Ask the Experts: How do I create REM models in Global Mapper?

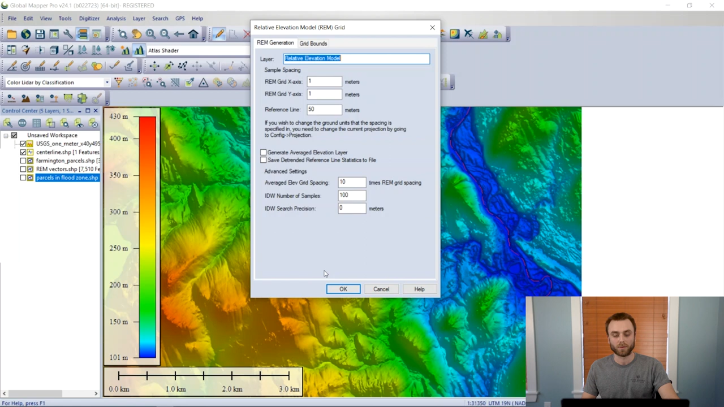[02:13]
and I'm going to select OK, and we can run feature.
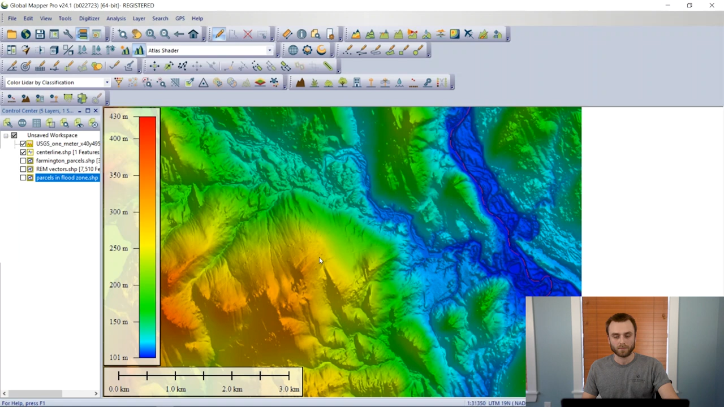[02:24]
You can see immediately that a lot of that local variation is a lot more easily highlighted and is more distinct in comparison to the original DEM.